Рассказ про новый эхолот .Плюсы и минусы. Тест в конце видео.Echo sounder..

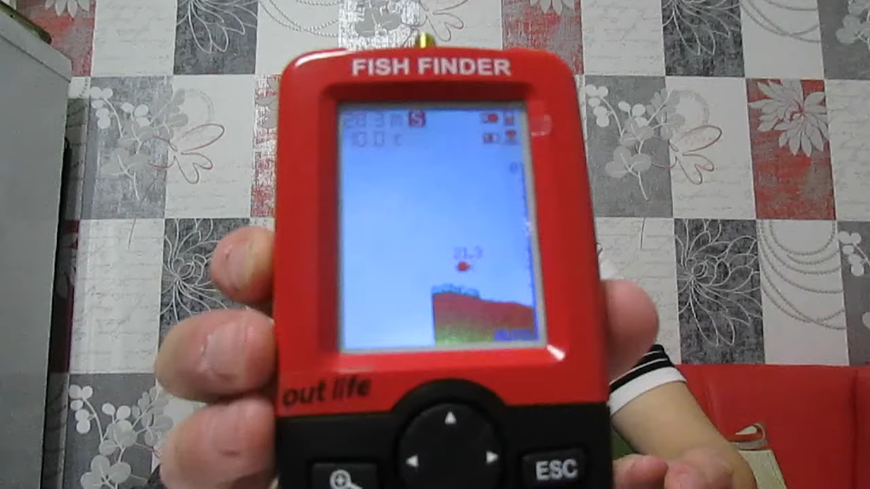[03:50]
на водоеме показываю вам как бы я уже тестировал такое
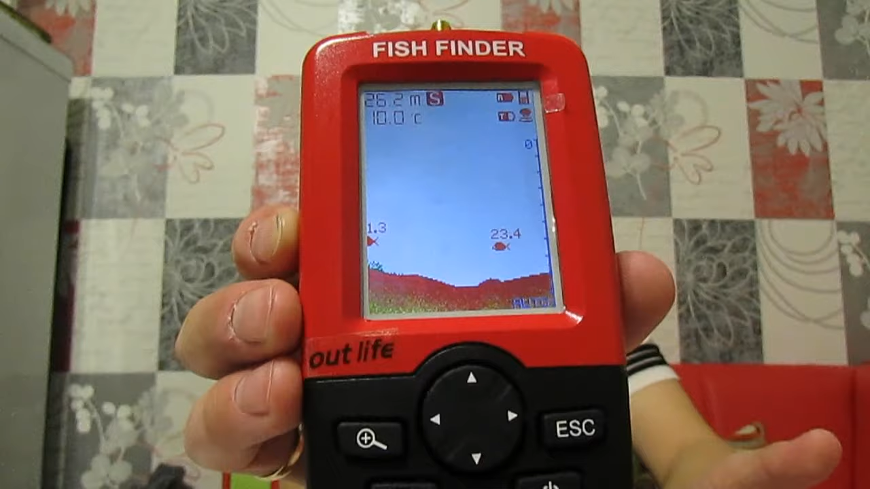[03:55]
On screen: depth 26.2 m, water 10.0°C
было до показывает глубину рельеф на рыбка где стоит
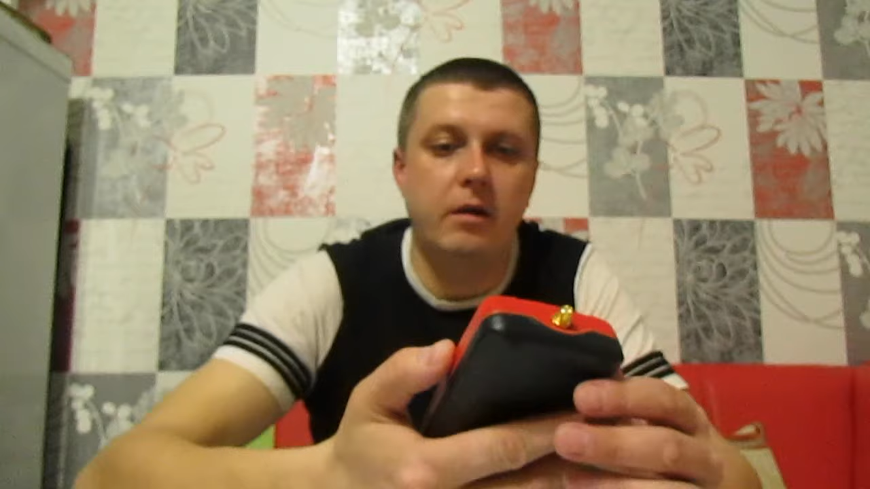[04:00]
ну что интересно да вот на коробке было не на коробке
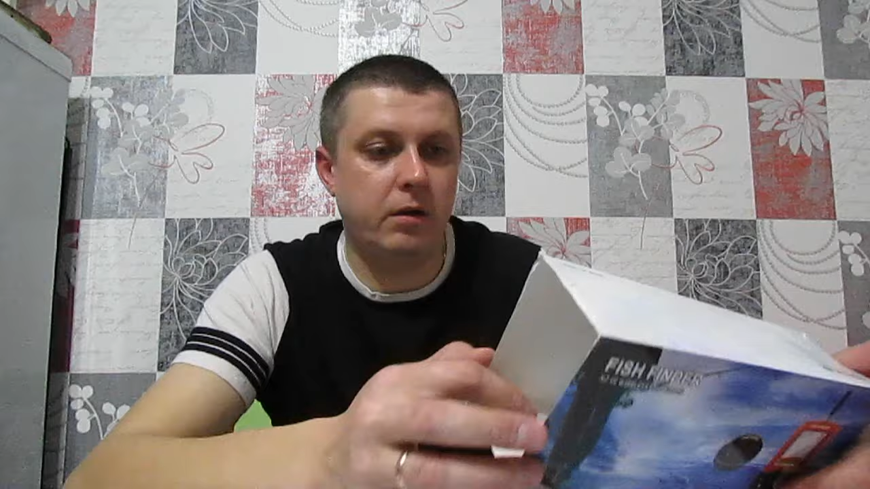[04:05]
коробка вот вот там было нарисовано что матва что
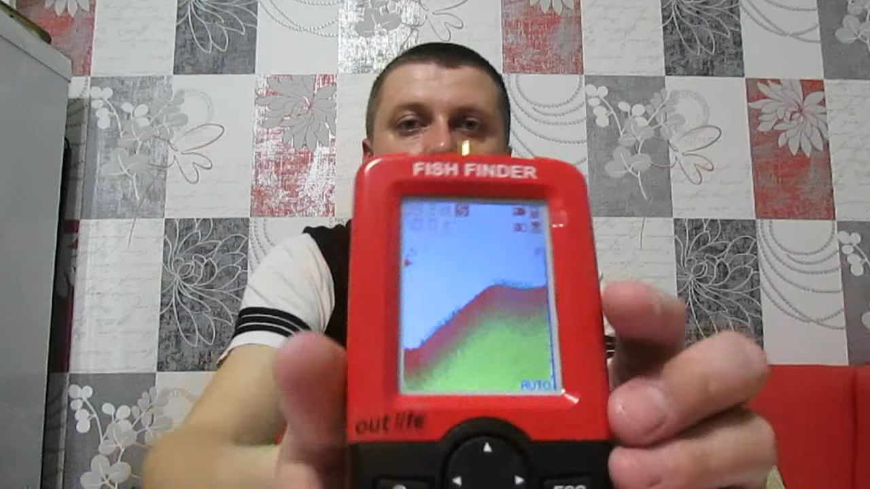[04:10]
он показывает на клубе не рыба он показывает big большая это маленькая средняя пока все размер рыбы здесь конечно этого нету